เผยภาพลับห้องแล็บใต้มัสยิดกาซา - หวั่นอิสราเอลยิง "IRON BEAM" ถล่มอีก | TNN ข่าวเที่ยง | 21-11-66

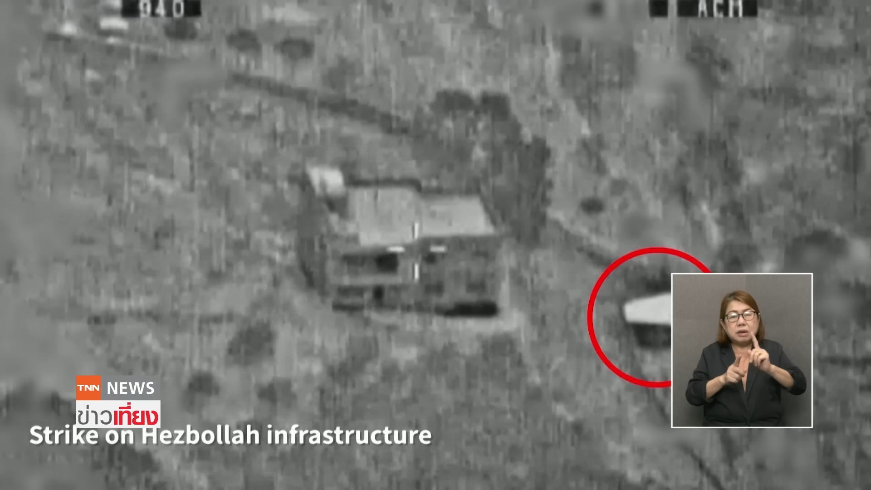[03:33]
ญ่ควันดำขโมง และยังได้ส่งเฮลิคอปเตอร์รถถัง
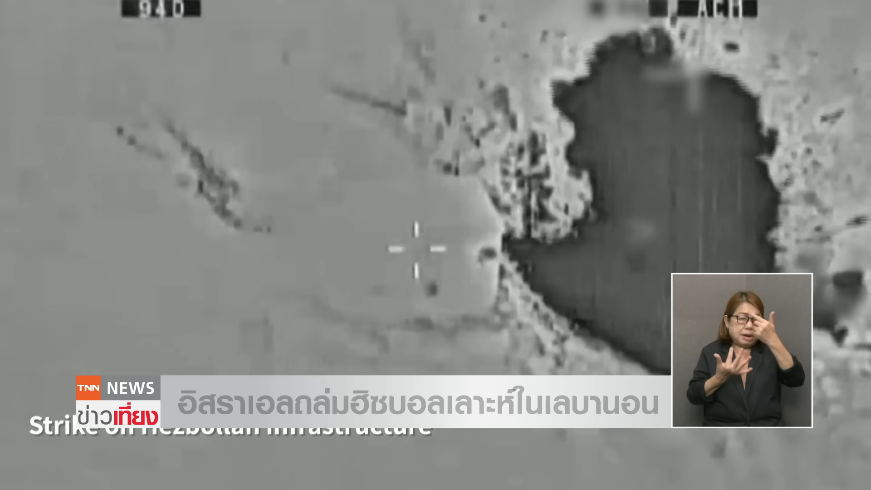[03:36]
ไปเข้าไปจมตีโครงสร้างพื้นท่านอื่นๆของฮิสบาละอีกด้วยนะครับ